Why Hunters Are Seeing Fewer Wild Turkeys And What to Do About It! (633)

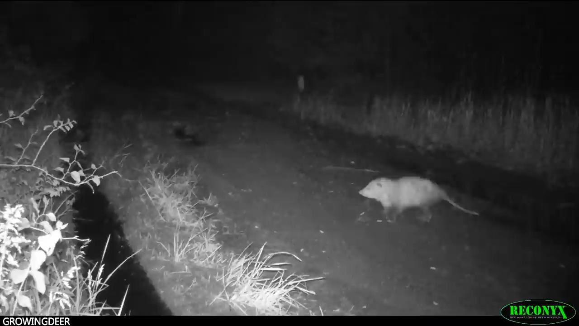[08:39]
Most of the turkey predators are more active at night. And that hen on the ground trying to defend her
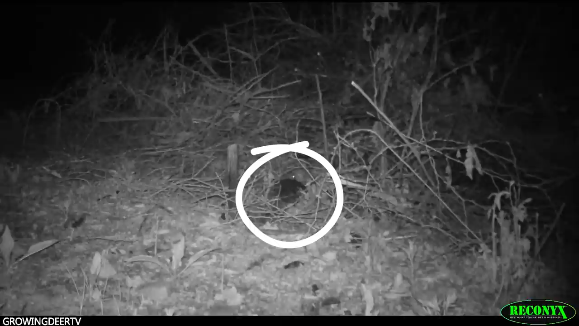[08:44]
nest is much more likely to be predated on than a tom sitting 20 feet up in a tree.